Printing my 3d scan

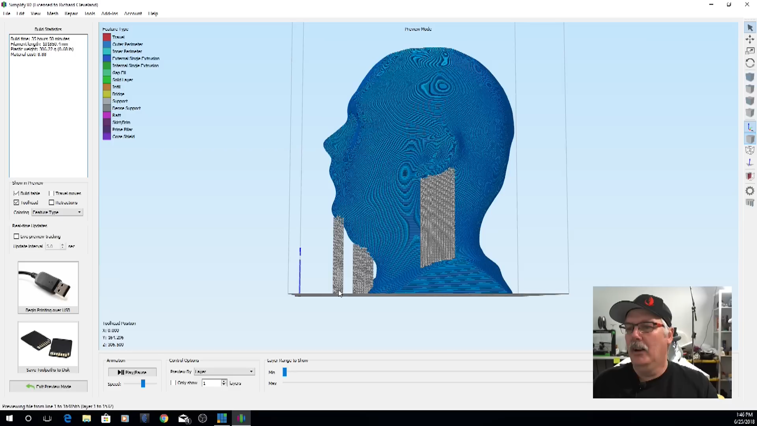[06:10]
areas now it puts support underneath my chin which I don't really need any there even though I have more chins on me than I can shake a stick at but you can see down here right in
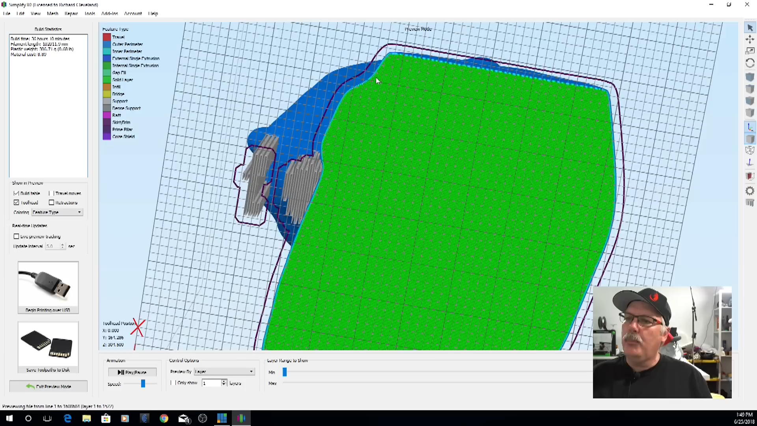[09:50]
support material along this edge or down along the front edge
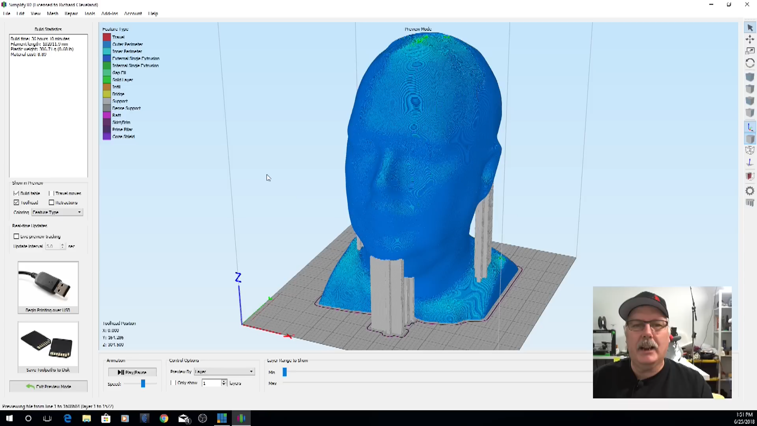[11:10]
back and talk about it at the desk well there you go this that's how I sliced this particular model and it is one-to-one scale as we've seen and